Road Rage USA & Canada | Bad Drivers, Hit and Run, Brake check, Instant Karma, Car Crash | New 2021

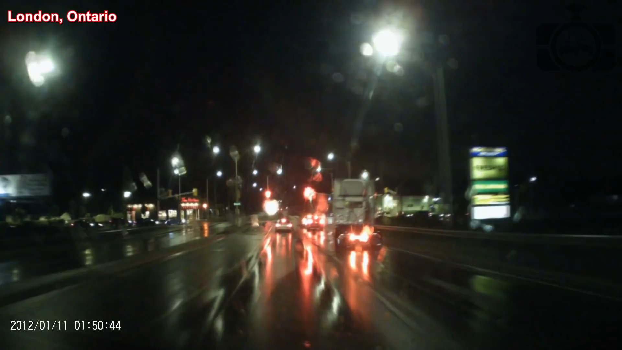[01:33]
Oh Jesus! Oh Jesus! Oh God, watch out for him. Stop. Yeah. Completely stop.